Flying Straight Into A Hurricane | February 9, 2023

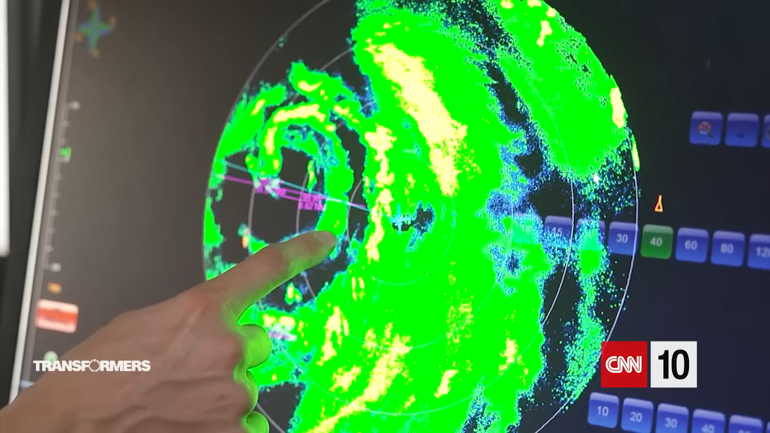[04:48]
using radar data to help the pilots navigate through the storm.